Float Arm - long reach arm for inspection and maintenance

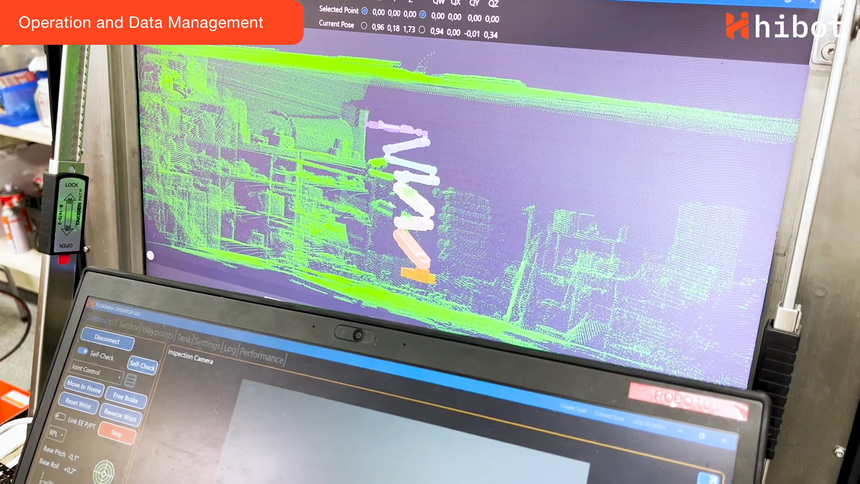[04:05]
FloatArm is easily controlled with a gamepad and several semi-autonomous modes.